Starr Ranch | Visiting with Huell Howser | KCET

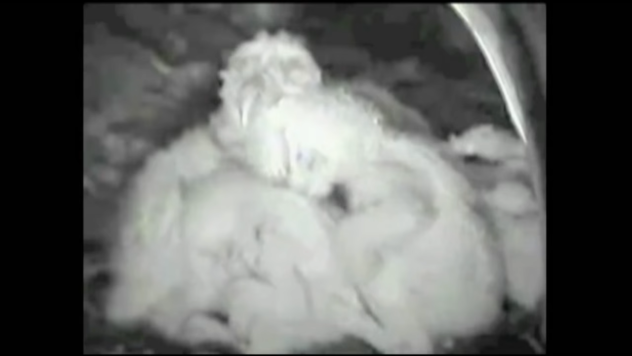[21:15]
But come evening, you know, it gets dark.
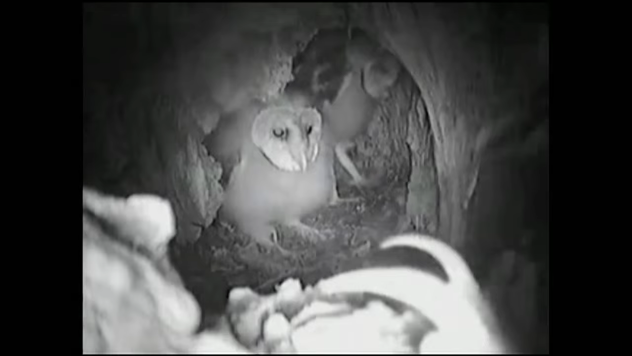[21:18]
The male takes off, goes hunting. The female's in there.
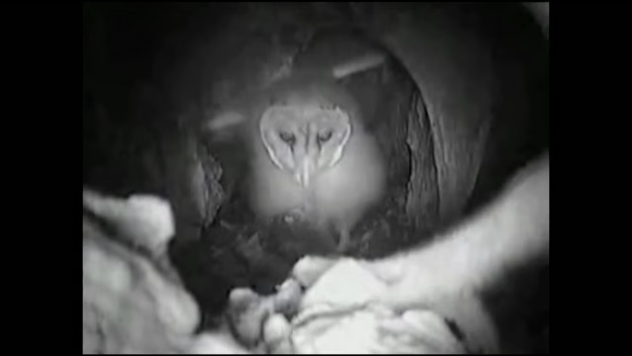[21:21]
He's starting to bring the food back. He catches a mouse, a small rabbit. She brings it in, tears it up, and feeds...